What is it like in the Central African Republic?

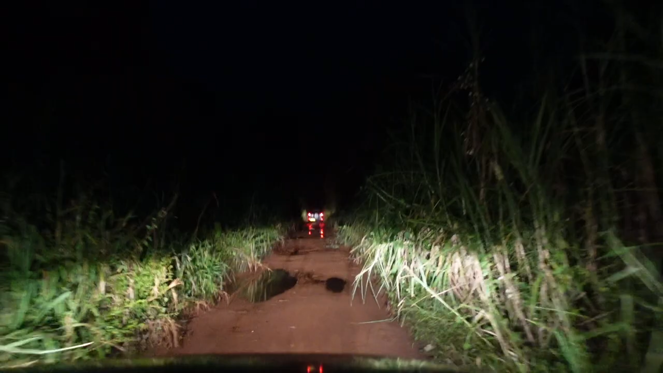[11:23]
So we arrived at nighttime, obviously off-grid, very few lights. Okay, I'm not gonna lie, we did kind of run over a pig and accidentally kill it.